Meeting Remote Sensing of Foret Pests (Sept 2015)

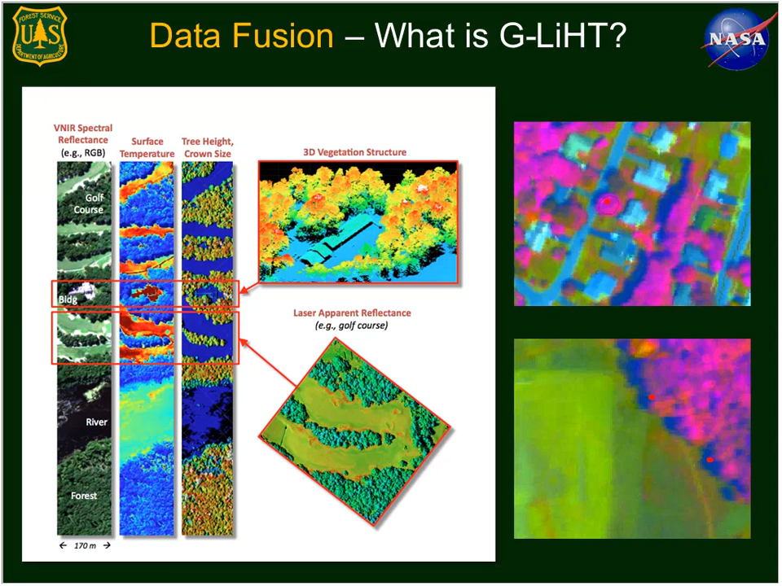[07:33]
So what we're trying to do with these canopy models, the LIDAR data to our hyperspectral data, then is it allows us to get a good idea as to whether or not we're looking at the actual overstory that we intended to look at and then to remove out some of the understory noise. So a couple of the insects that we've looked at, hemlock woolly adelgid, it's a serious pest of eastern and Carolina hemlock.
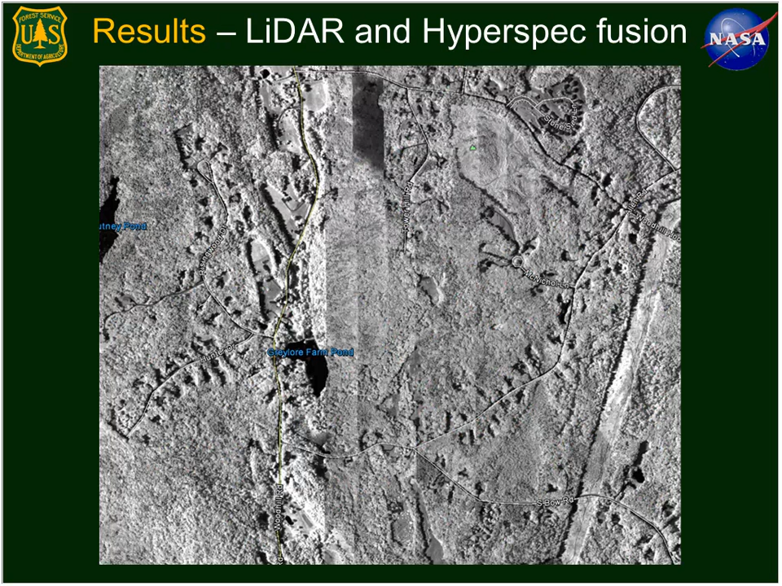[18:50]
But just looking at striping and that wave pattern, we were able to get rid of that. And now coming out of the plane, we're able to produce this a lot faster than we used to be able to produce. So the return time in post-processing, we're trying to streamline that as fast as possible as we did with the aerial collects. So this is really now where we're at.